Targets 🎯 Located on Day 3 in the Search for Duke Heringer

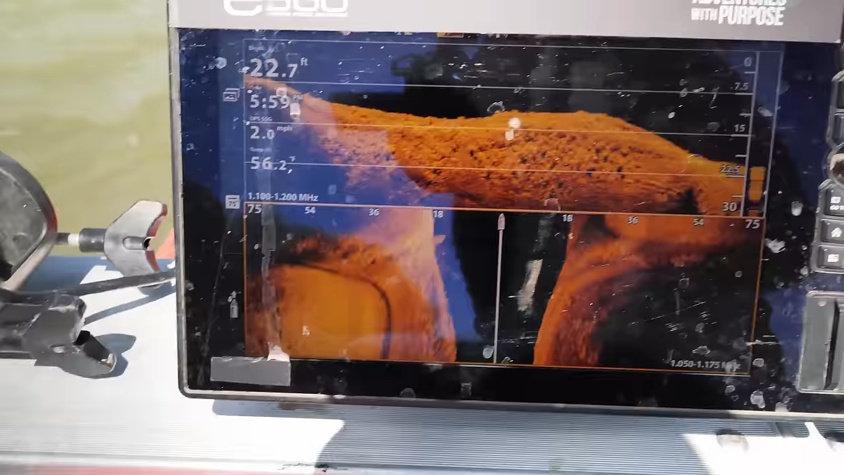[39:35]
On screen: depth 22.7 ft
Based upon the flow of this river and that intersection, if a car was to come off in here, I would not expect it to be any further down than where we're actually at right now.
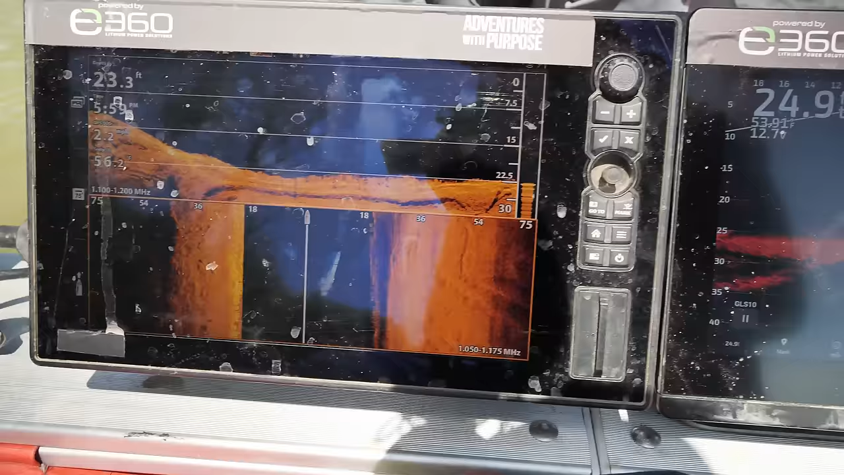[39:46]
So what I want to do is I just want to move over to the right a little bit more to get out of this shadow section and it
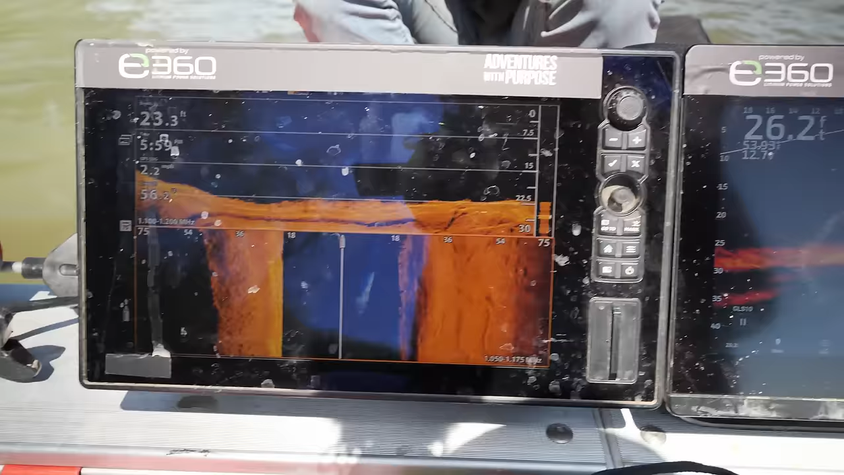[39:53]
just dropped us into that right at the bottom of the levee and
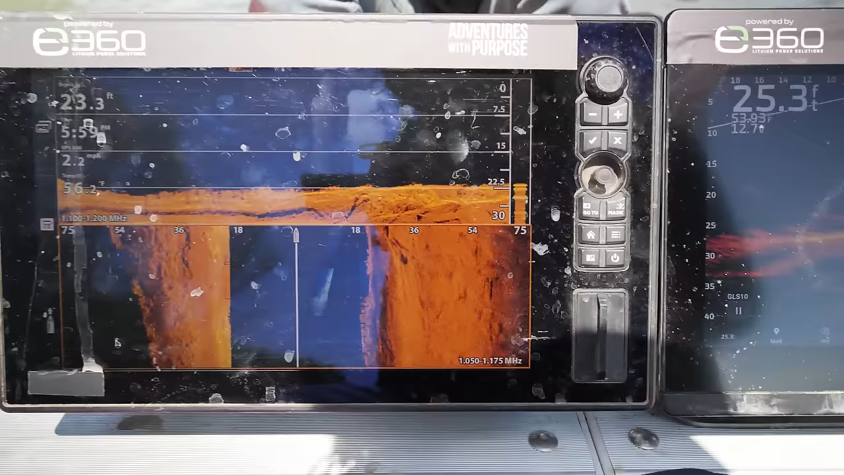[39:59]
the riverbed to give me a good solid reading since we scanned closer to shore already.
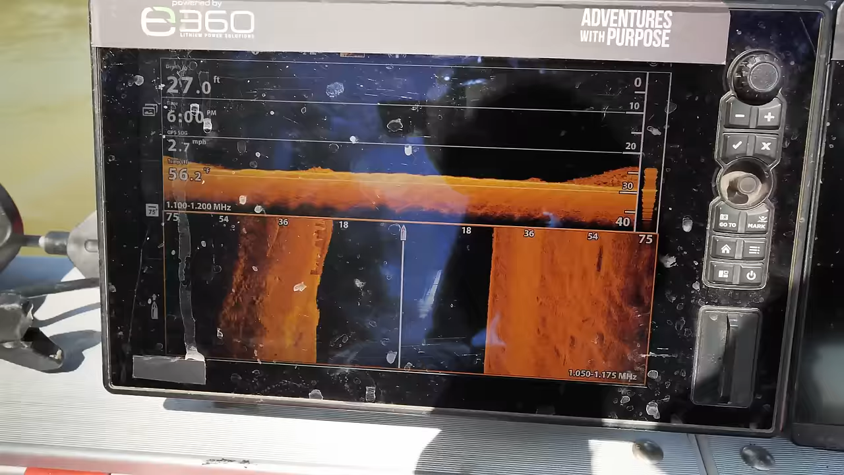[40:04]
On screen: depth 27.0 ft, speed 2.7 mph
Yeah, surprisingly, no car in here, Cade.
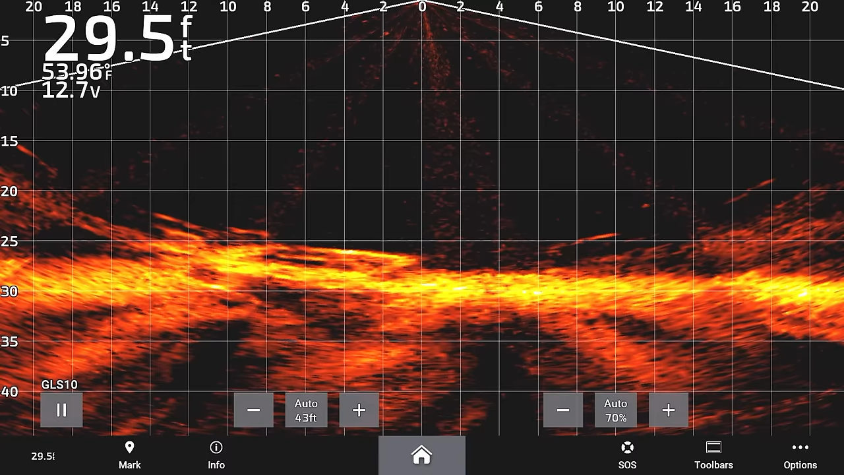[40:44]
On screen: depth 29.5 ft, water 53.96°F
10 to 20 years. So two pickup trucks so far along this route. Single cab. All right, let's keep going. What do we have? Let's go over to the right a little bit.
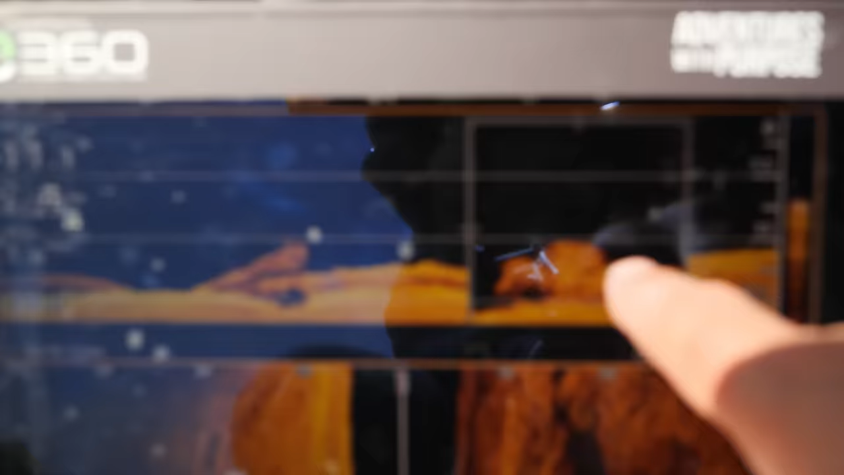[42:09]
1, 2, 3, is that a five? I'm gonna get some different angles of it. But I need to get it on live.
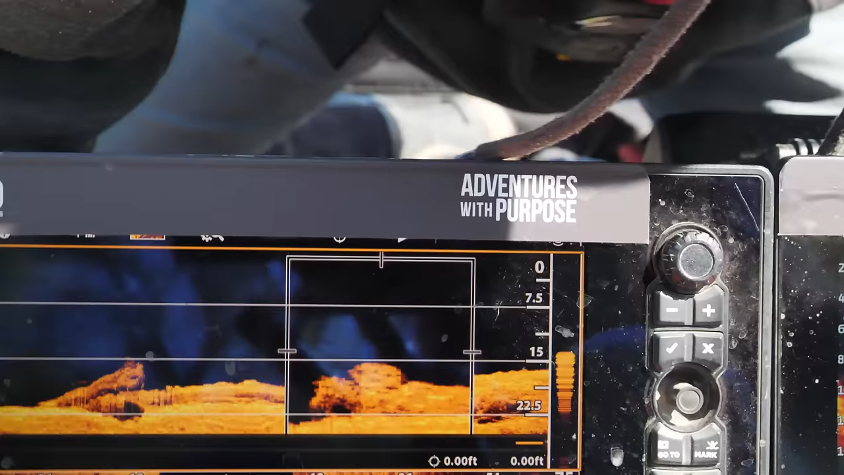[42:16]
I need to get it on side better.
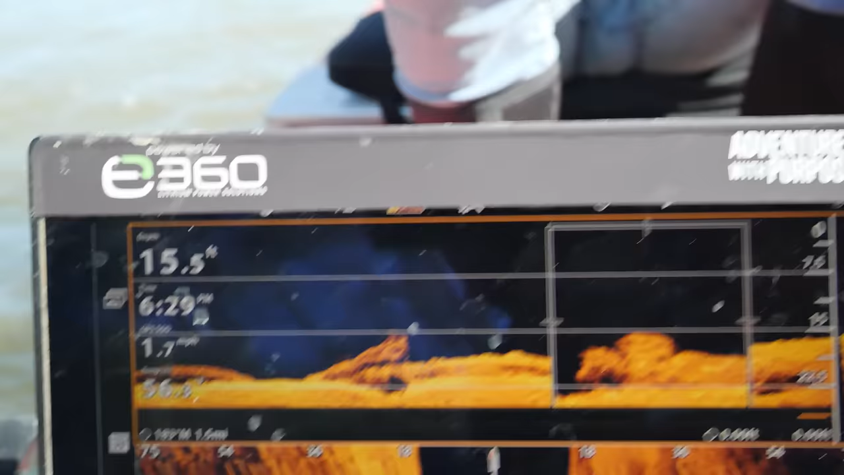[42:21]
I need to really be able to identify it.
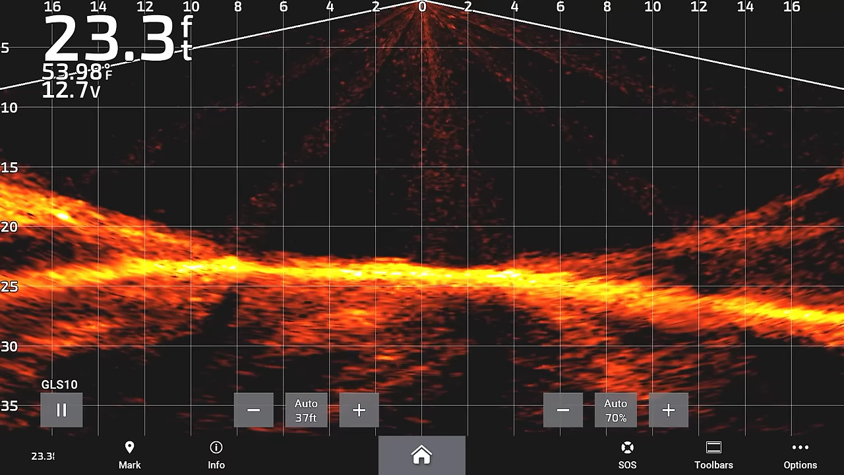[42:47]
On screen: depth 23.3 ft, water 53.98°F
It is on live, but barely. Like, I can barely pick it up right there.
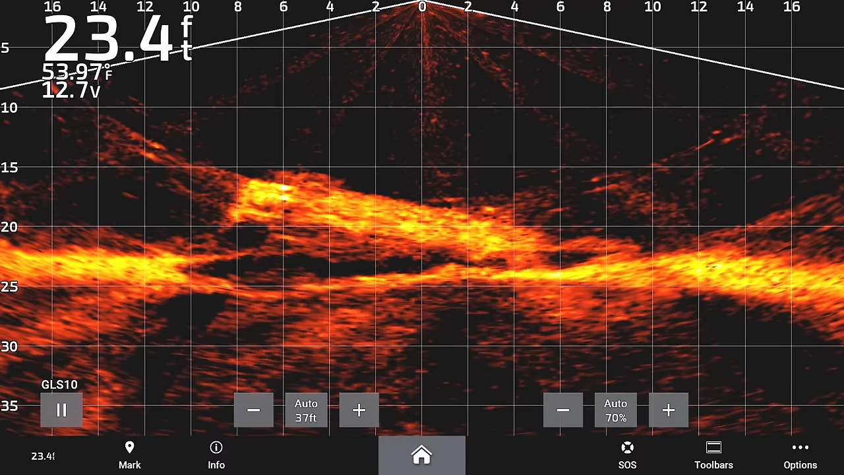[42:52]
On screen: depth 23.4 ft
Upside down.
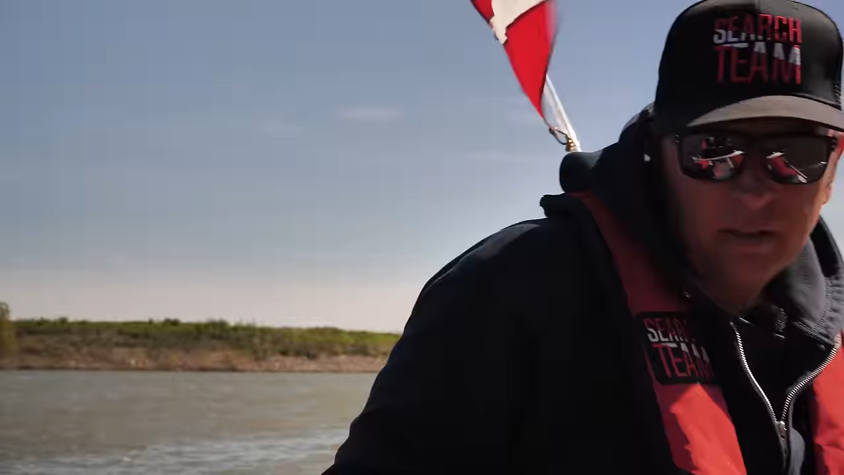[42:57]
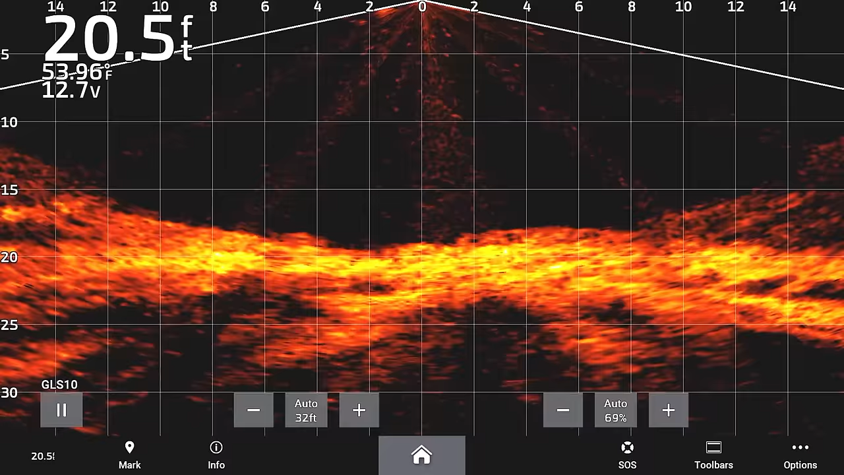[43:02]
On screen: depth 20.5 ft, water 53.96°F
Twelve to 14 feet in length. Right there. Look at the front wheel.